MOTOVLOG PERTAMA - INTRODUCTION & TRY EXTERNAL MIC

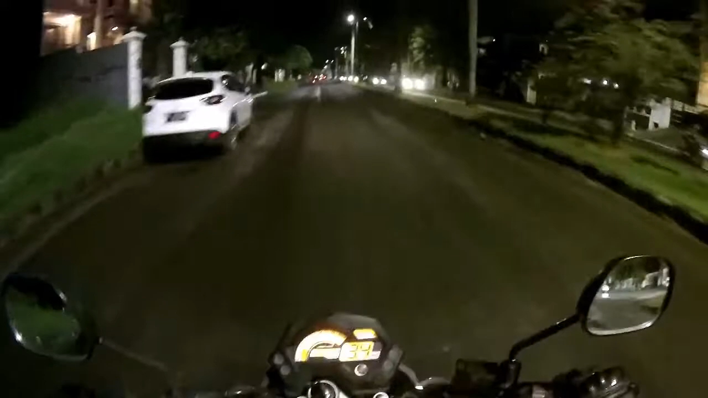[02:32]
Udah, itu doang. Oh, ini tempat, ini gembok helm. Masih standar banget. Ini gue lagi mau jalan pulang nih ke rumah. Kalau ada yang tahu ini daerah mana? Intercon, Jakarta Barat. Di video ini gue juga pengen ngecek,
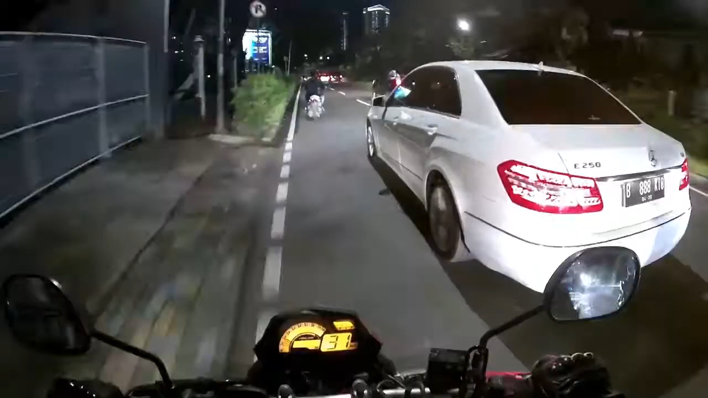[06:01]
Waduh, ini orang main HP di jalan.
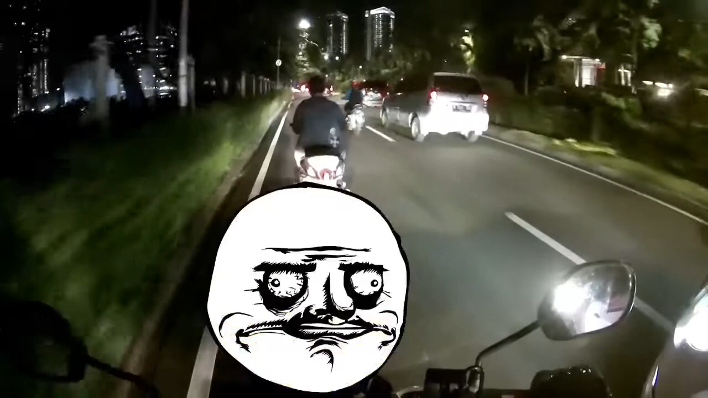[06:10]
Ngebut pak, ngebut. Gak bener nih. Helm gak pake, main HP di jalan, spion gak ada, belok main belok. Gila kali.
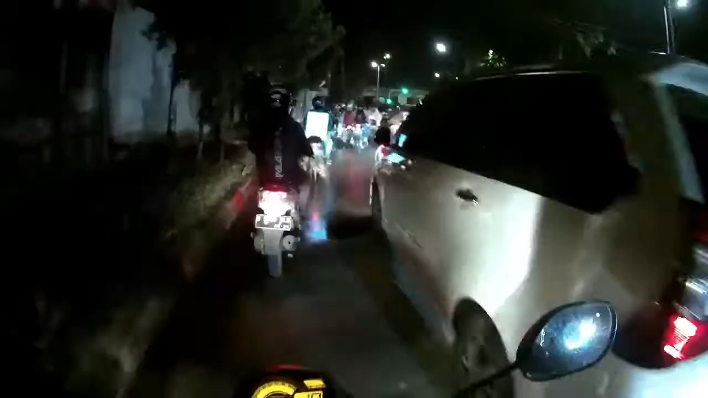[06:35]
Ini kalau jam pulang kantor di sini macet banget nih, lampu merah.
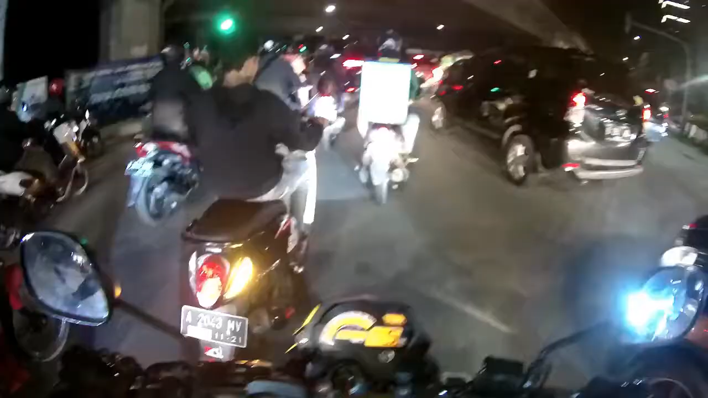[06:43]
Oke. Okay.
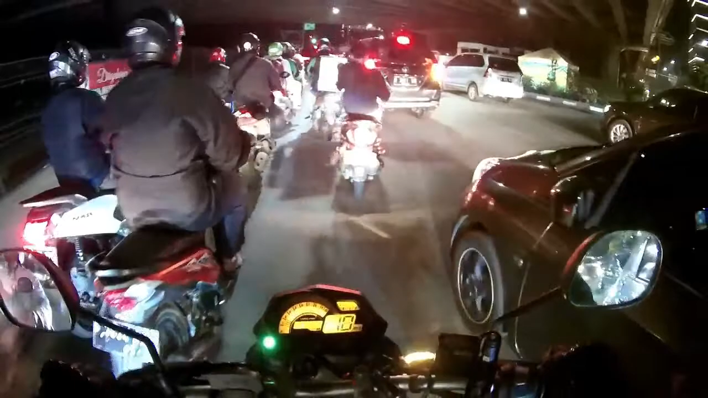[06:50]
Wait. Wah, di sini kering nih. Tadi mah becek banget di sana.
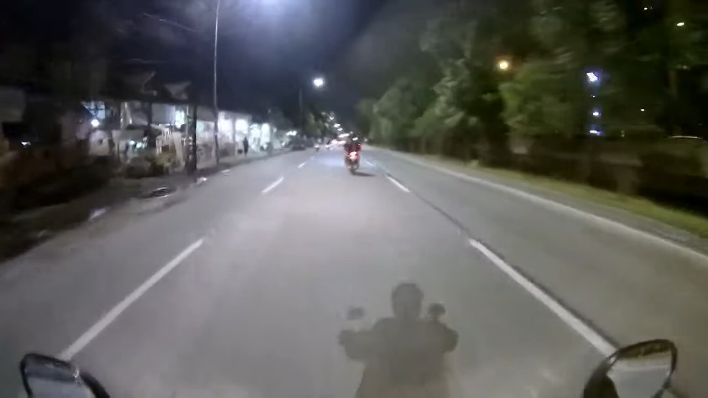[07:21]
Udah mau ke arah Cengkareng, kering. Wah, motor custom nih. Motor Job style. Banyak ya yang bikin job style.